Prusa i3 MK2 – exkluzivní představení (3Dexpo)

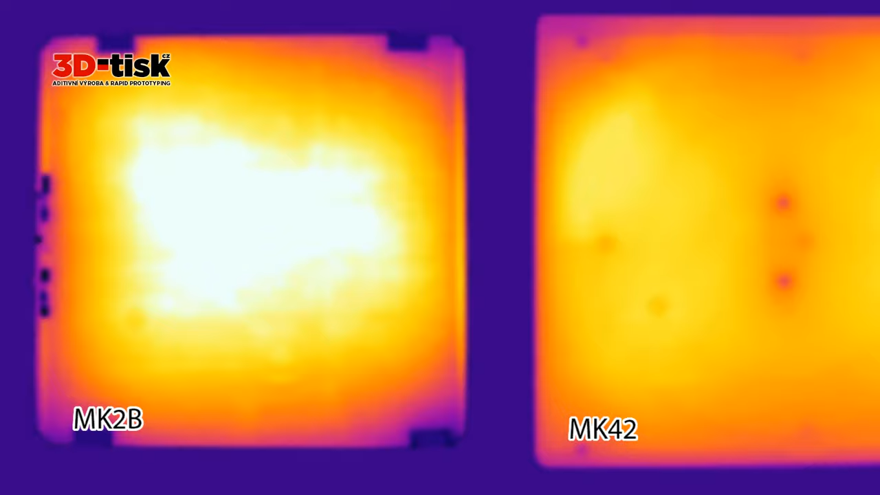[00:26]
Klasická podložka může mít 18 stopní rozdíl mezi středem a rohem. Tady to není.
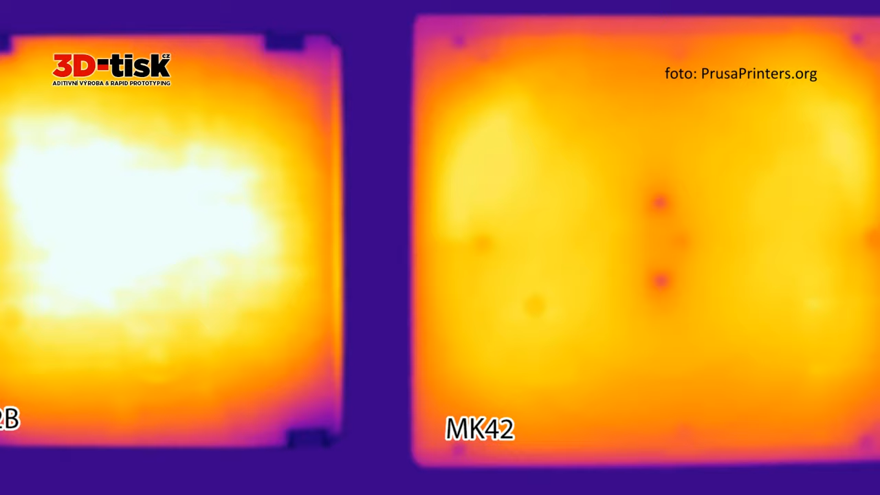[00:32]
Bylo to vyvinuté za pomocí termokamery, několik iterací, funguje to velice dobře. Další věc je, že je plně přišrobovaná do tiskárny, protože máme plnou autokalibraci.